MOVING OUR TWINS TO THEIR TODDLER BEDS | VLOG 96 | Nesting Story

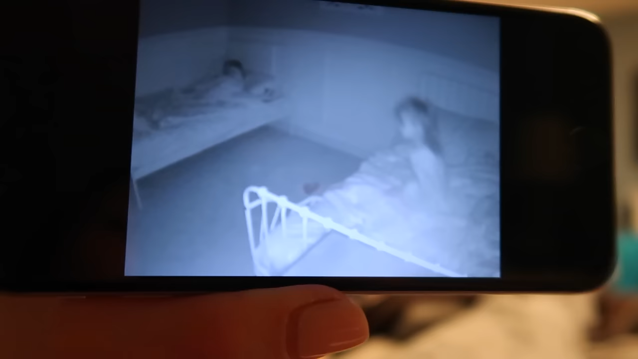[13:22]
She's getting out to get it. Pardon me? She's getting her water. She's getting back into bed. She's putting it back. She's got into bed. Back into bed. She put her back. She put herself back into bed. Okay, it's been a long day.
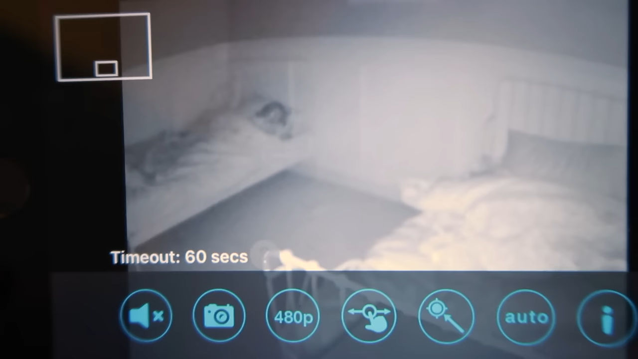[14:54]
Don't fall out of your bed. Uh-oh, now Mia's moving. What's happening? They're both awake. They're awake? You jinxed us. It's like they knew.